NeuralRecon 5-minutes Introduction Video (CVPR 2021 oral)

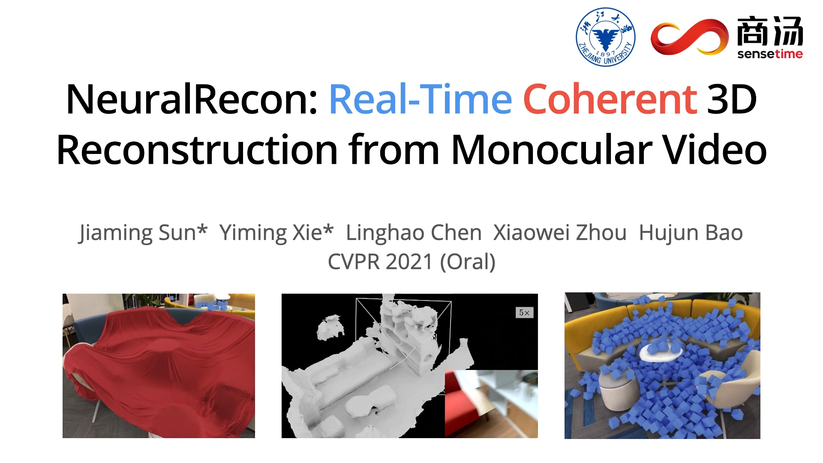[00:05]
We present Neural Recon, real-time coherent 3D reconstruction from a monocular video.
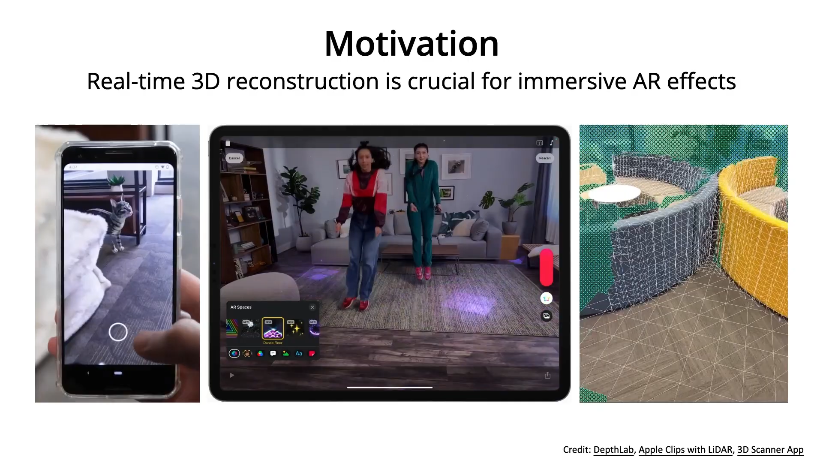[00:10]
3D reconstruction gives a full 3D perception of the surrounding environment,
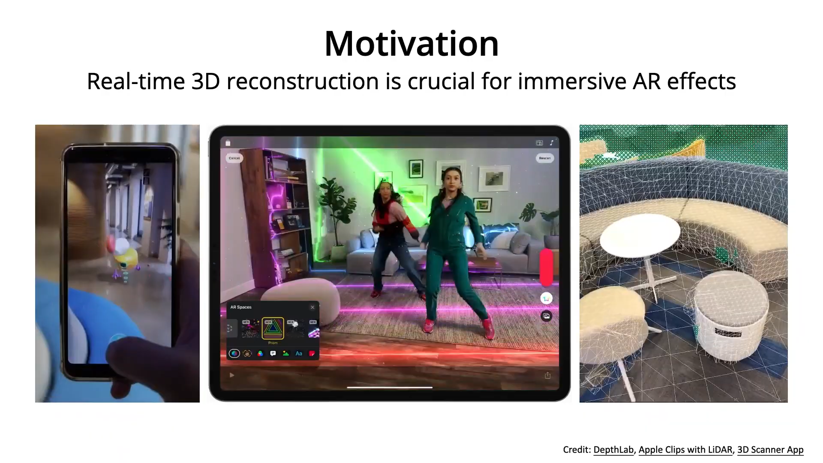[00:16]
and it is an important prerequisite for realistic and immersive AR effects such as occlusion and collision.
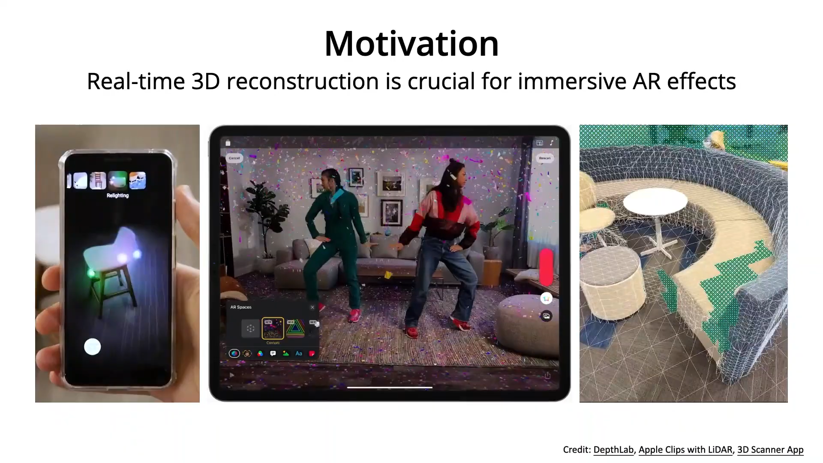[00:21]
Like this dancing video in the middle, these stunning AR effects are made possible by 3D reconstruction with the LiDAR sensor on the iPad Pro.
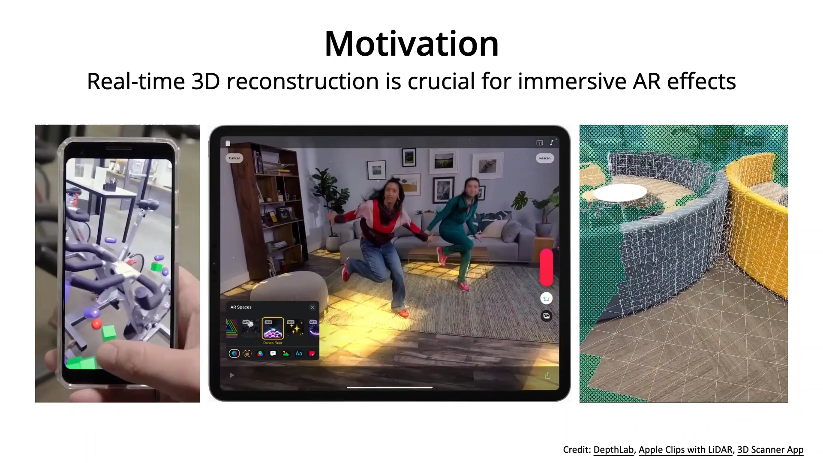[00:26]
Although depth sensors like the LiDAR can provide accurate depth measurement, they usually use a lot of energy and only available to a few high-end products.
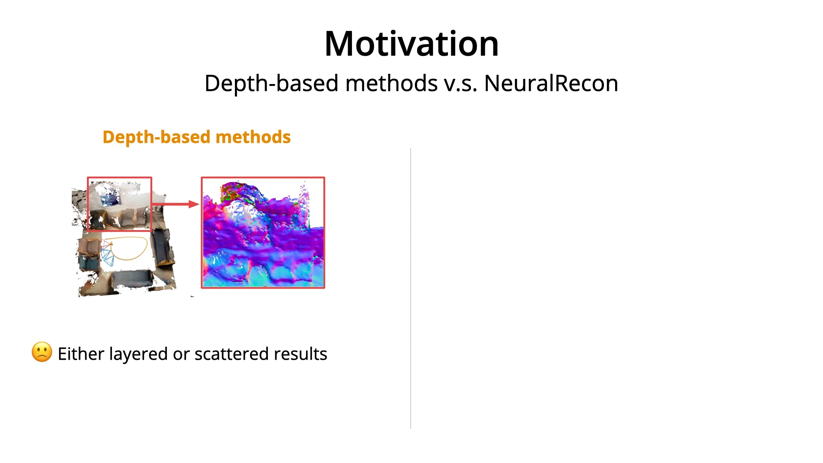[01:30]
When these inconsistent depth maps are fused together into a TSDF volume, the reconstruction result is often layered or even scattered. The depth-based method also contains redundant computation,
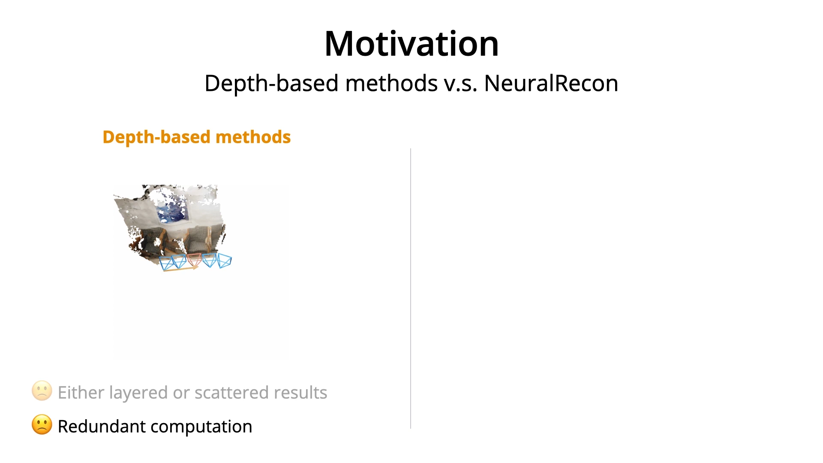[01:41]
since the depth of the same 3D location is estimated multiple times during the shift of reference views.
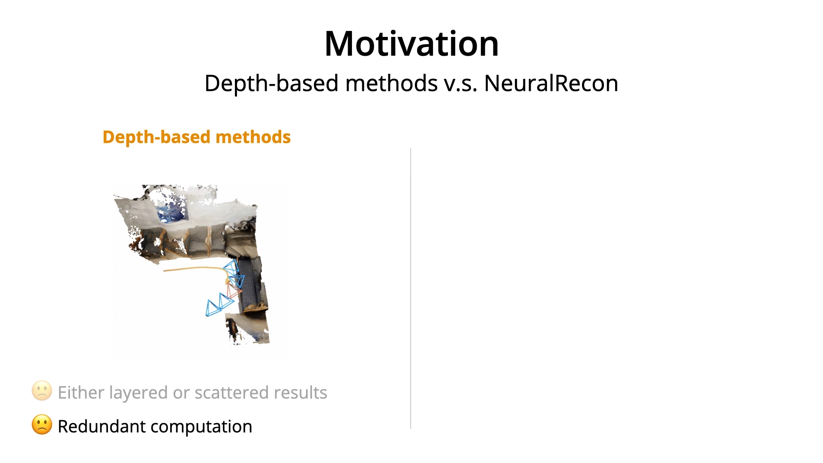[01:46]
We propose our solution, neural recon, to resolve these problems.
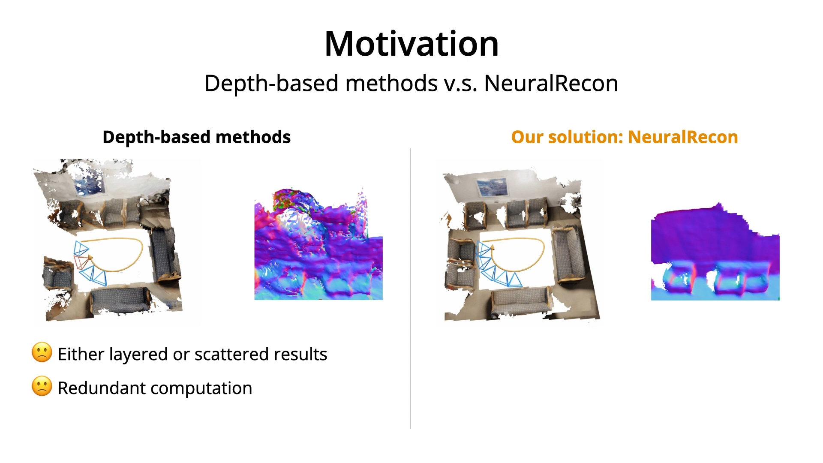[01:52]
Our method reconstructs local surface directly in TSDF, and we also propose a joint reconstruction and fusion pipeline to improve the reconstruction quality.
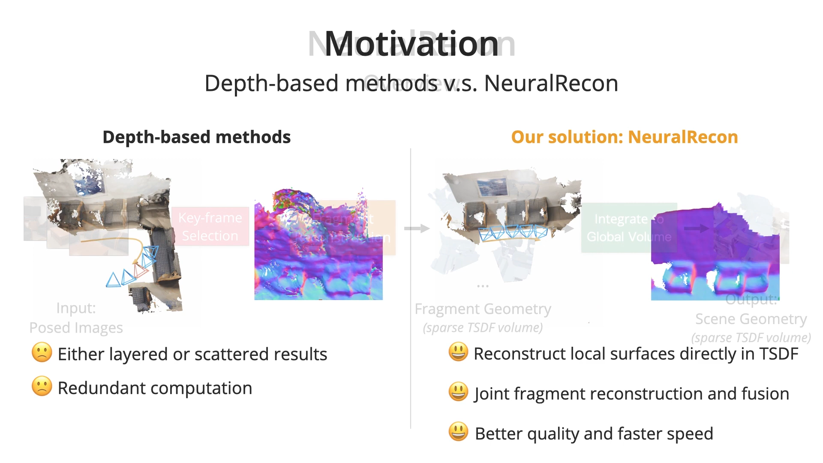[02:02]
Similar to depth-based methods, we first select some keyframes to form the local fragment. The fragments are individually reconstructed and integrated into
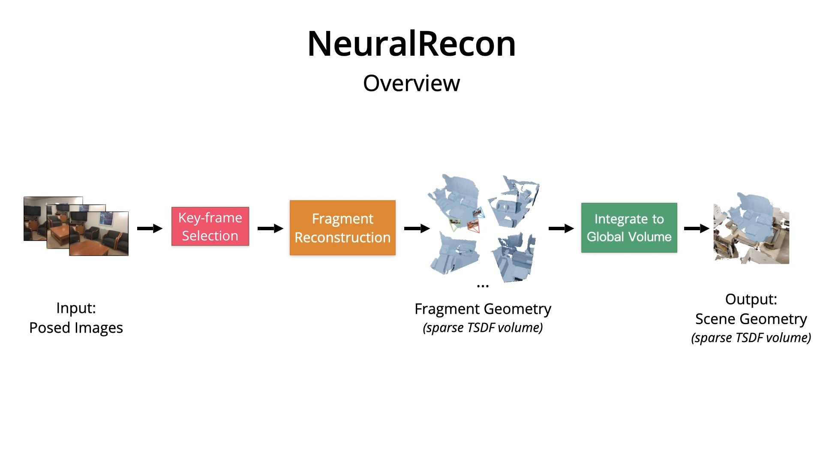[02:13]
the global TSDF volume to produce the reconstructed scene geometry at each time step.
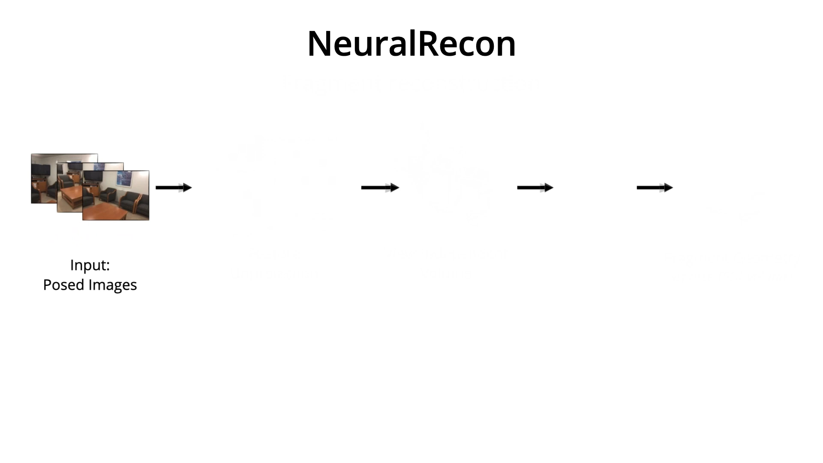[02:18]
This is the pipeline for fragment reconstruction. Keyframe images in the local fragment are first passed through the image backbone to extract the multi-level features. These image features are later back-projected along each ray and aggregated into a view-dependent 3D volume.
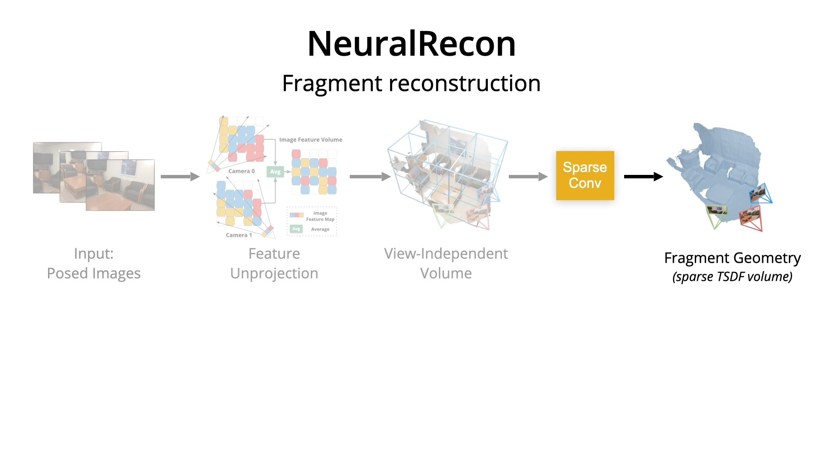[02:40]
A sparse CNN is used to predict the fragment geometry represented in sparse TSDF volume. By directly predicting TSDF rather than fusing single-view depth maps, the network learns the shape prior of 3D surfaces produces locally coherent geometry.
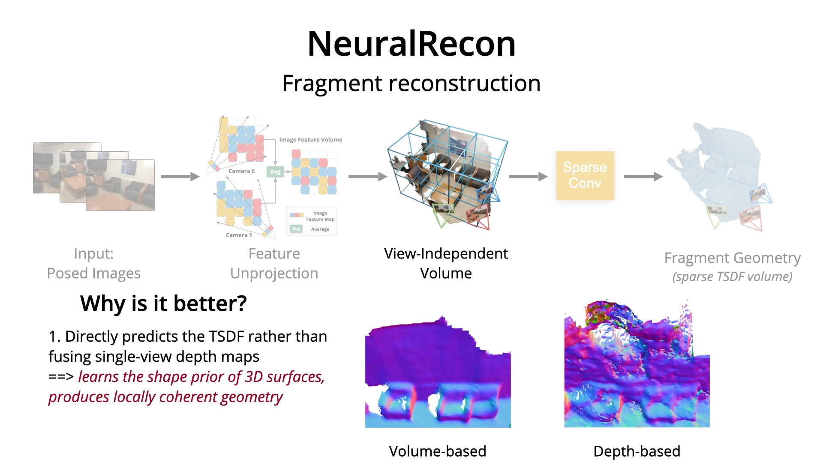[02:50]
The use of view-independent volume also reduces the redundant computation, resulting in faster overall reconstruction speed. After the fragment geometry is reconstructed,
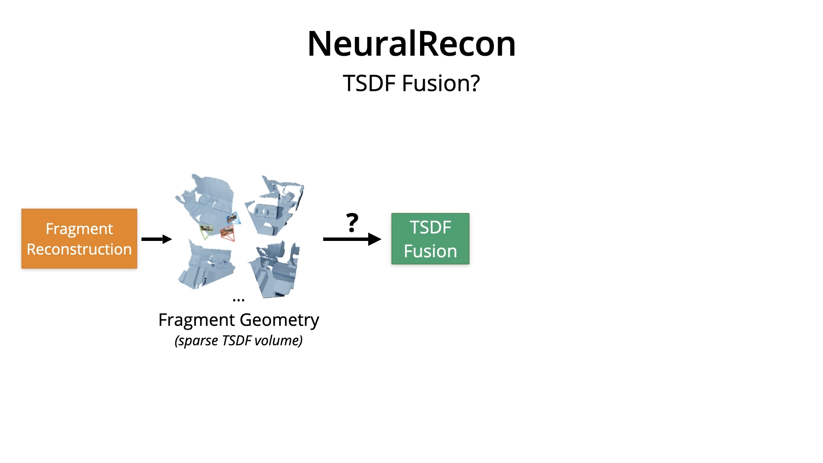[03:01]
we could use a standard TSDF fusion to fuse these fragments into the global TSDF volume. But we found out that directly fusing these fragments leads to reconstruction with too many artifacts,
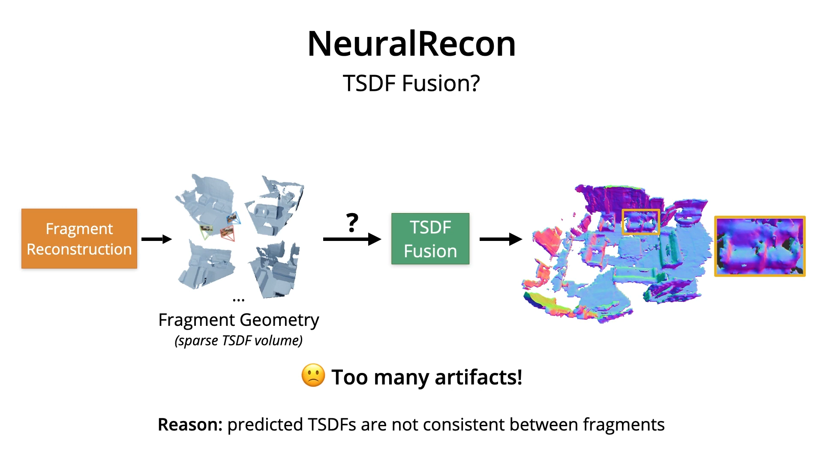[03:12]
since the predicted TSDFs are still not consistent between fragments. Based on these observations, we further propose the major contribution of this work, which is a joint reconstruction and fusion pipeline of fragment TSDFs.
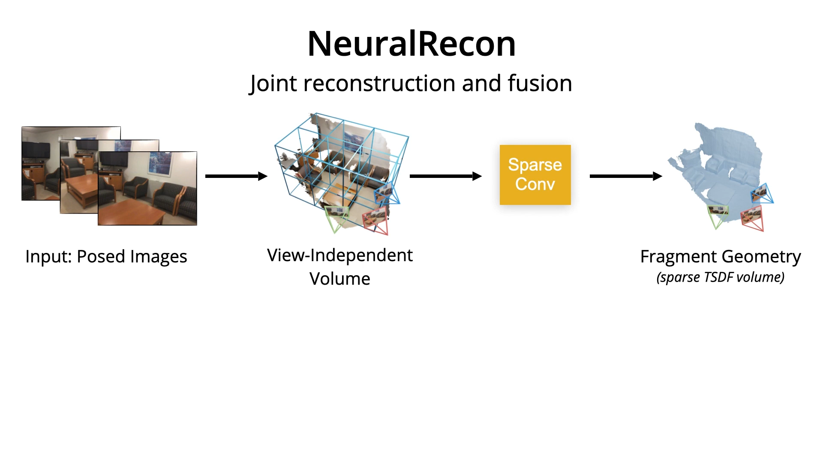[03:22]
We substitute the previous standard sparse convolution with a
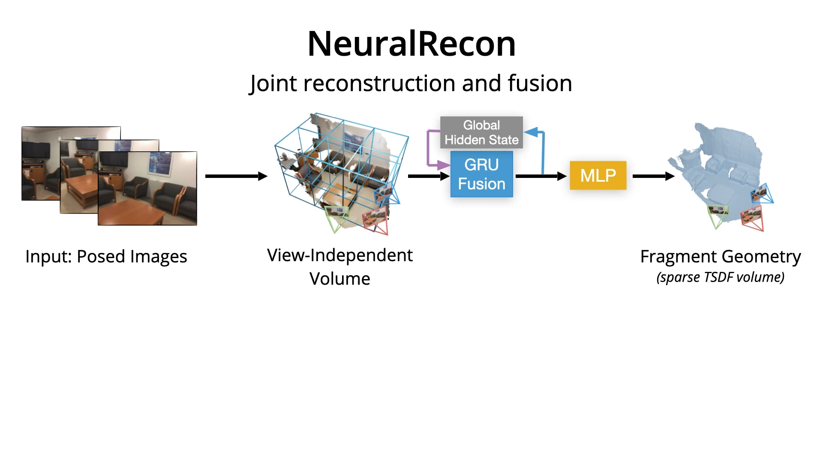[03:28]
gated recurrent unit and use a MLP to predict the fragment geometry.